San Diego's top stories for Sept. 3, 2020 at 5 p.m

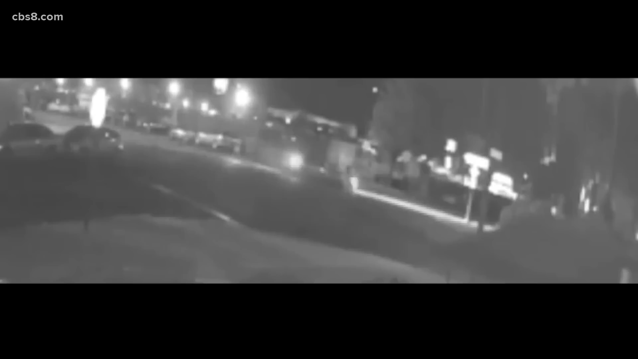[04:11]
San Diego police need your help identifying and locating a vehicle and driver that hit a pedestrian in the Midway area and then took off. This is video from the crash on August 14th. It happened near the intersection of Orange and Central Avenues. The 69 year old victim suffered serious injuries. STPD describes the vehicle as a sedan, possibly dark colored, and it may have some damage to the front of the vehicle. Anyone with information is asked to call Crime Stoppers 888-580-8477.